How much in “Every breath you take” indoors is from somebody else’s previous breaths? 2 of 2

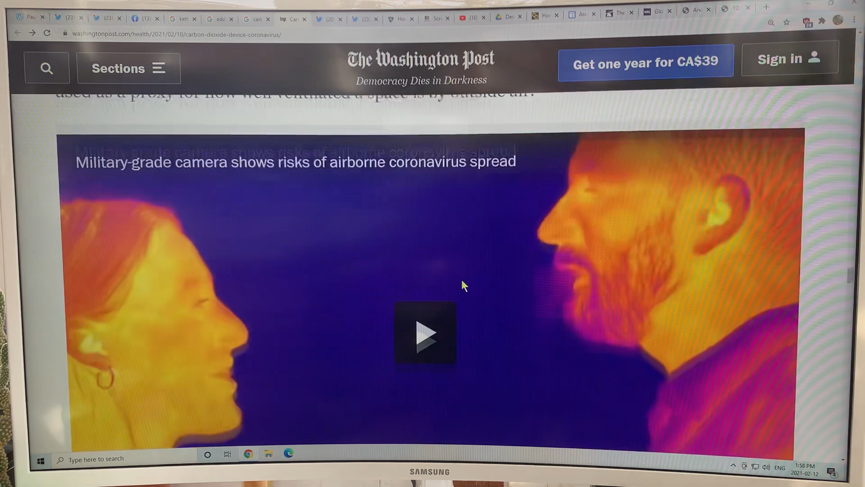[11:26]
Okay, so here's a video you can use. I've got one of these forward-looking infrared cameras.
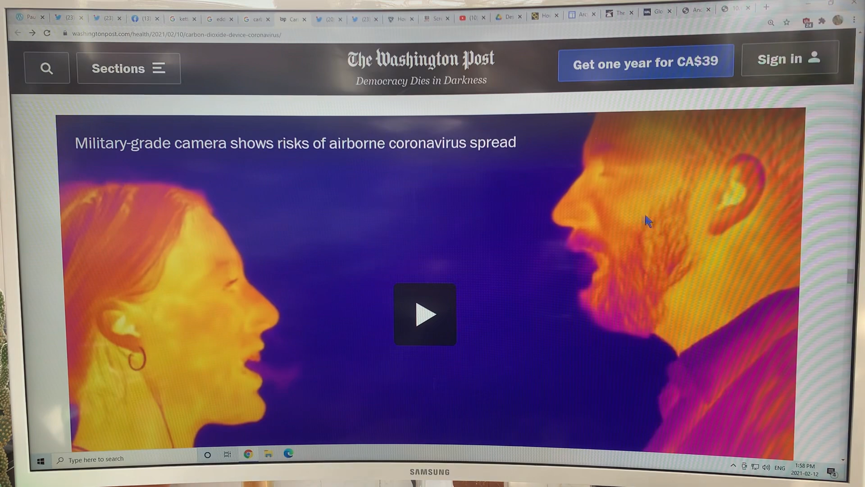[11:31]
So you're seeing heat and they also detect infrared. So you're seeing this the CO2. So here, two people are talking, not yelling at each other.
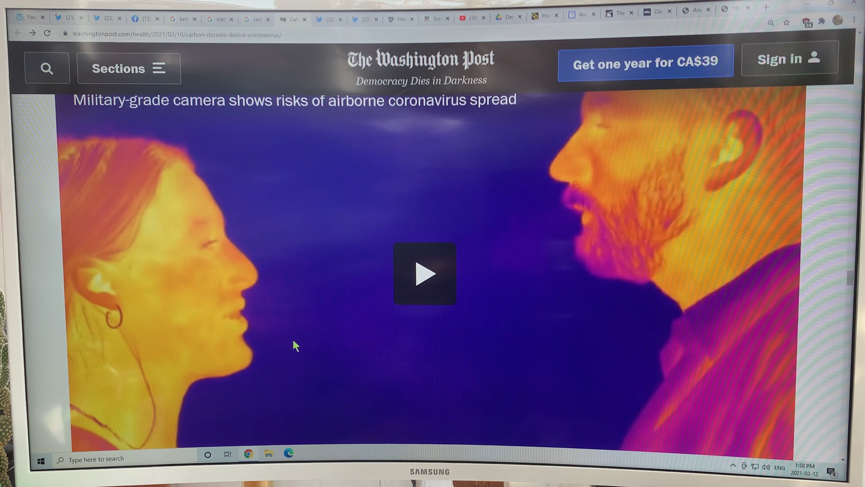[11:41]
They're talking fairly close together. And you can see the vapor here, the CO2 coming out, and then it disperses and spread.